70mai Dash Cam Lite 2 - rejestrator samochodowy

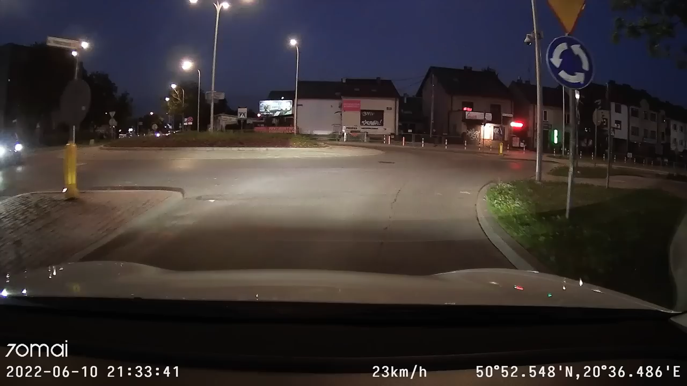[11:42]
Tutaj ta cena jest dość rozsądna. Urządzenie, jeśli chodzi o parametry nagrywania w dzień, to oczywiście jest fantastycznie. Nie ma absolutnie żadnego problemu. Wszystko jest idealnie. W nocy również wygląda to więcej niż dobrze, bym powiedział.